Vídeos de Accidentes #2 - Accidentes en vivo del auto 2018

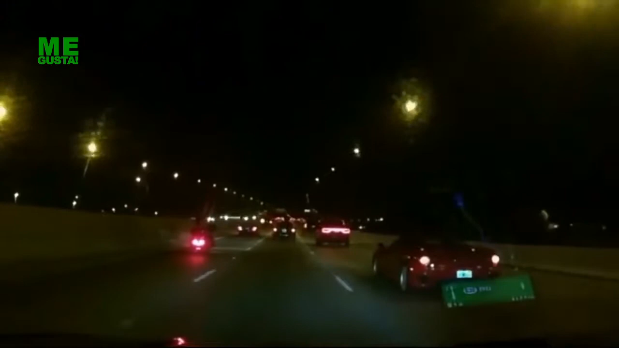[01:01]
So close to hitting me. That would have been a good one.
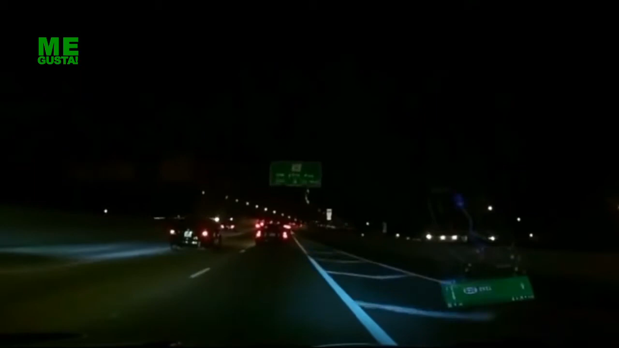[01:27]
Are you eating shit? You fucking almost hit me. Fucking idiot.